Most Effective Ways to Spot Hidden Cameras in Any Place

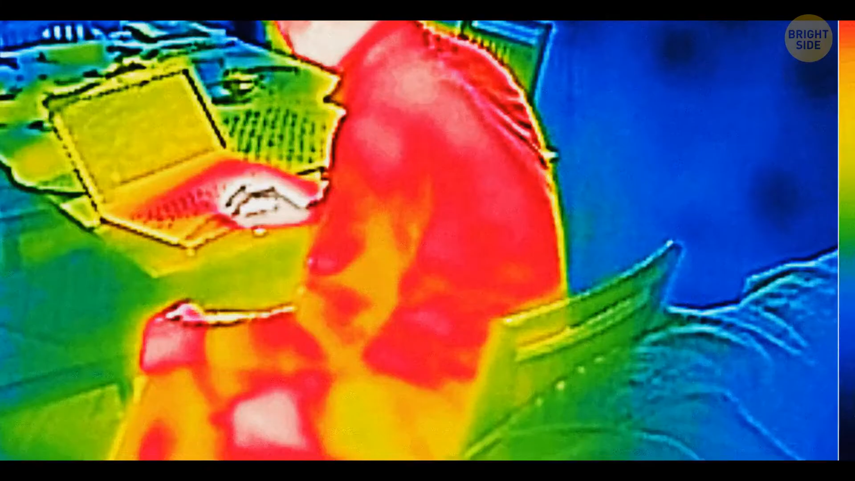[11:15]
These secret cameras emit infrared lights that the human eye can't see so that they can work at night.